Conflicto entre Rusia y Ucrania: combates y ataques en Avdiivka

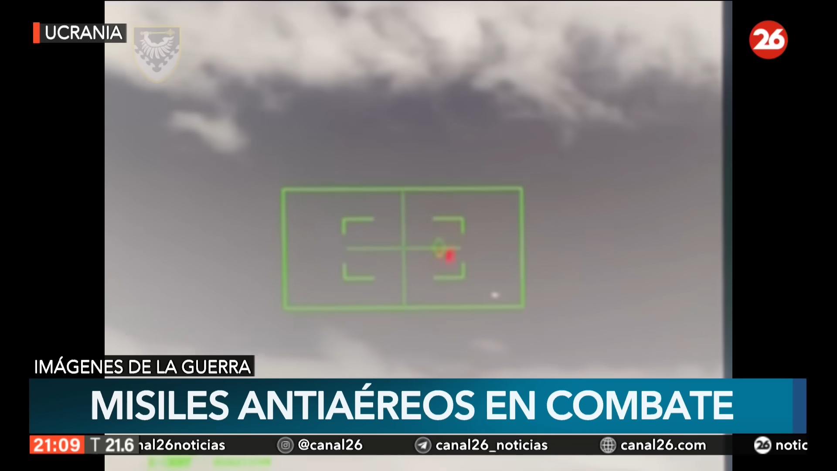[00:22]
¡Vamos a compartir imágenes en primera persona! Allí los vemos, como decía,
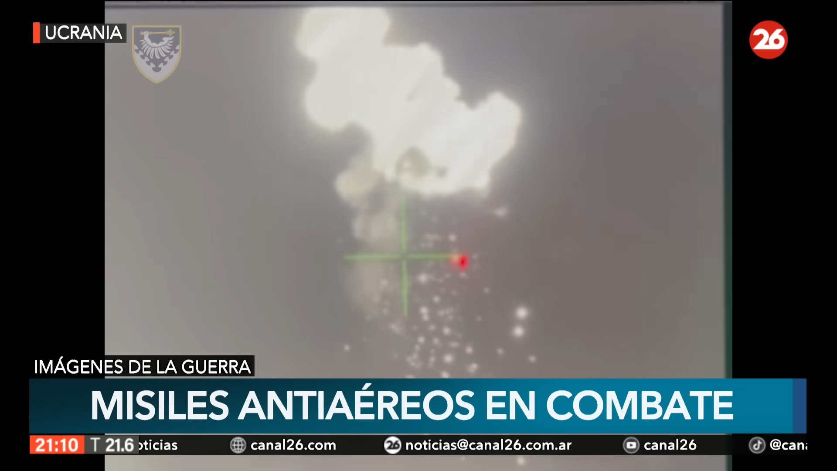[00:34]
forman parte del Comando Aéreo Sur y observamos los misiles antiaéreos en Cersona.